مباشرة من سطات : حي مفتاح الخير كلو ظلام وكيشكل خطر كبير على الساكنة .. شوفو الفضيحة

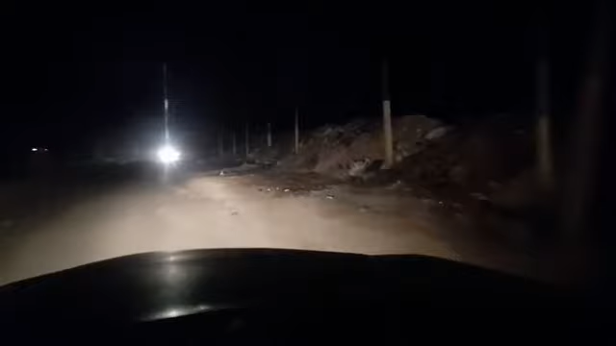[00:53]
المباشر من القلب ديال المدينة ديال سطات، وبالضبط من حي مفتاح الخير. هذا هو الحي ديال مفتاح الخير كيف ما كتشوفوا مجددا متتبعينا مشاهدينا الأوفياء قناة شوف تي في، من القلب ديال الحي مفتاح الخير اللي كله ظلام
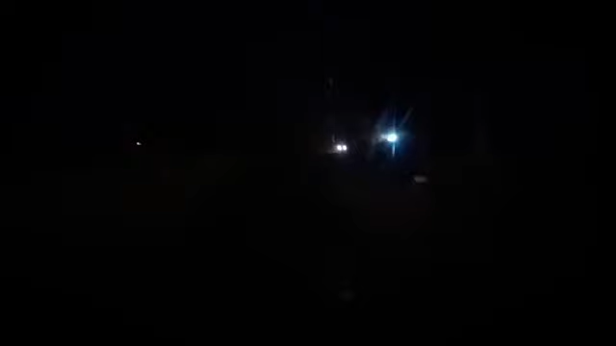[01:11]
وكيشكل واحد الخطر على الساكنة ديال المدينة ديال سطات والساكنة ديال حي مفتاح الخير. هذا الشارع كيربط وهو واحد شارع رئيسي، شارع رئيسي ممر رئيسي، وكتواجد به واحد العديد من الشركات واحد المؤسسات الخاصة، ولكن للأسف شديد متتبعينا مشاهدينا الأوفياء القناة شوف تي في، يعني
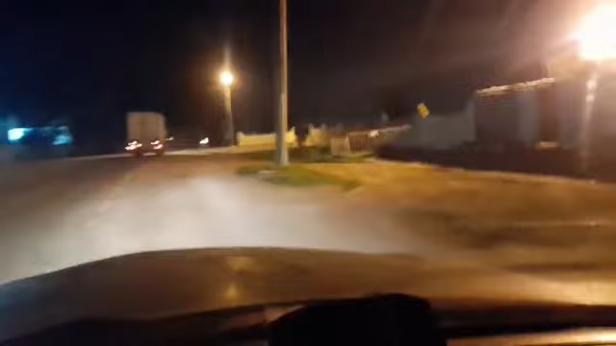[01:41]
الإنارة منعدمة، الإنارة منعدمة متابعينا مشاهدينا الأوفياء، إلا الإنارة ديال الأضواء ديال السيارات. أنتم كيف ما كتشوفوا هذا هو الشارع الرئيسي ديال حي مفتاح الخير اللي كله ظلام وكيشكل واحد الخطر على الساكنة ديال المدينة ديال سطات، واللي هو شارع رئيسي، شارع رئيسي
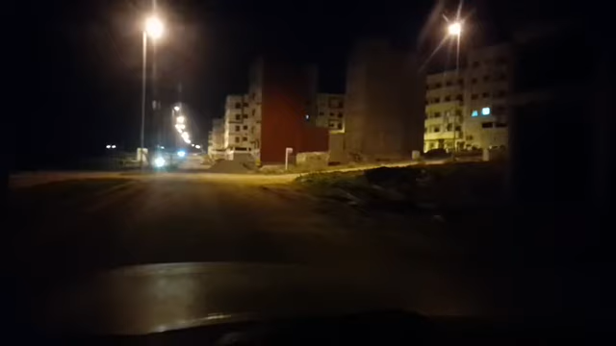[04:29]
كنشوفوا بأن الإنارة يعني منعدمة في بعض الجوانب، وبالنسبة للشارع الرئيسي يعني منعدمة. ما غاديش نكتفيو بالشارع الرئيسي متتبعينا مشاهدينا الأوفياء القناة شوف تي في، وغادي نحاولوا يعني ندخلوا لبعض الأزقة والزقاق ديال هذا الحي ديال مفتاح الخير، وغادي نشوفوا يعني
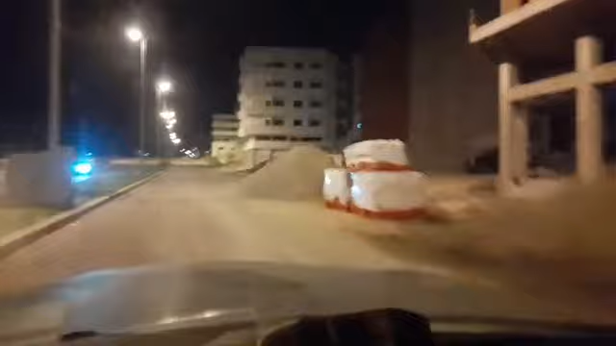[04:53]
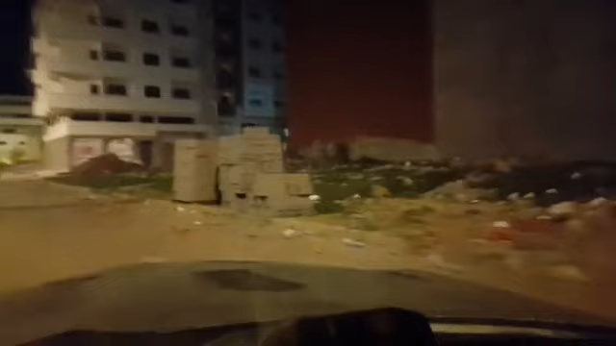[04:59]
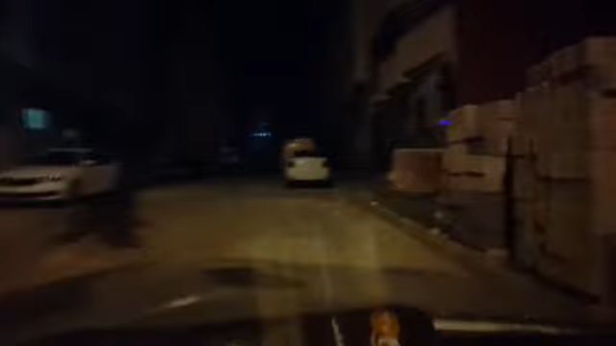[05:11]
هذه الأزقة ديال هاد حي مفتاح الخير.
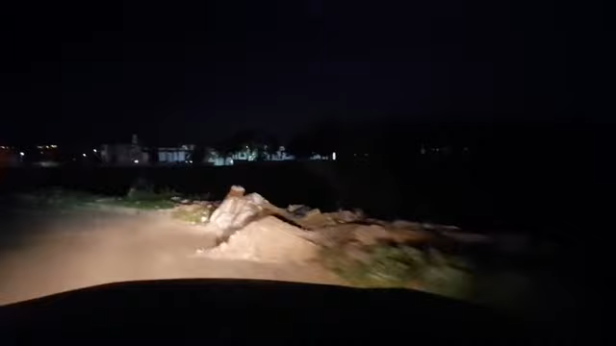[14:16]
من هاد البلاصه، واش يدوز من هاد المكان؟ غادي نطفي الضوء كنجبروا غير الاضواء ديال السيارات. هذه رساله موجهه للمسؤولين عن الشان المحلي بمدينه ديال سطات،